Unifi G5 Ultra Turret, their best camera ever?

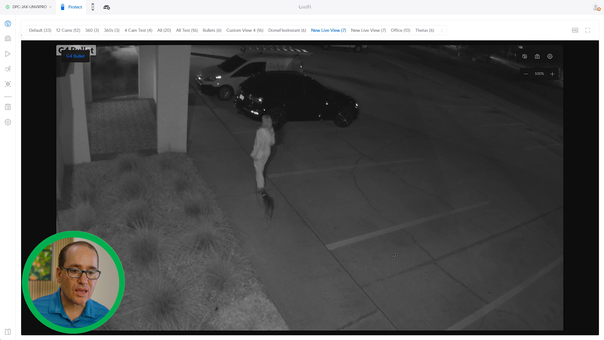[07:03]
I think this is the camera, if it was up to me, that I would be replacing with the turret. I just think that the image there is so much nicer, and I really can't identify. It's a perfect example when Margaret's walking towards us here, just how much clearer it is when she's coming towards us here, as opposed to the G4 bullet. So I would, you know, I think they're all really comparable here. I would definitely say the one that I would replace is the G4 bullet.
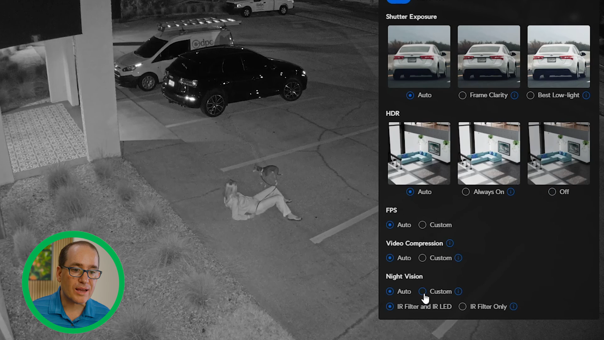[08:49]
This is such a nice way to come in and adjust the settings to the cameras instead of having to go into device and find all the settings there. If you know, you know that that's a real major upgrade and I'm really stoked.